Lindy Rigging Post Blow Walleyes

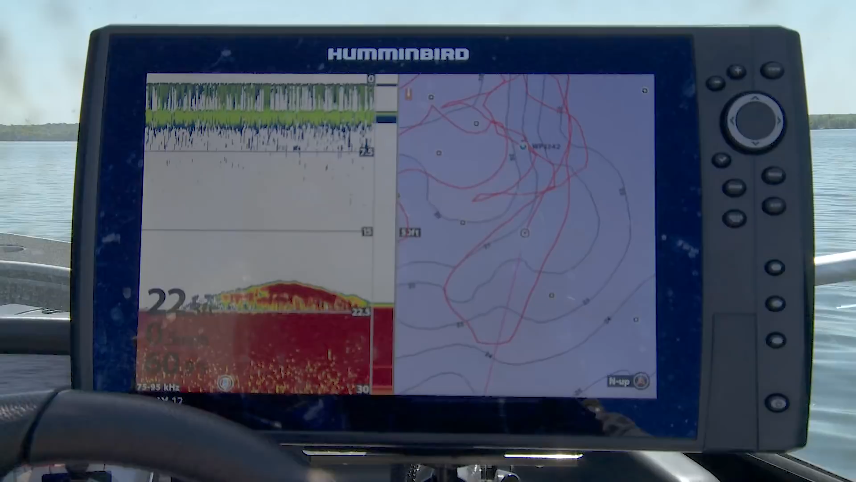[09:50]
will graph a little bit differently and this fish here you know i saw these fish when i went by them there were a couple of them and they looked bigger and obviously she is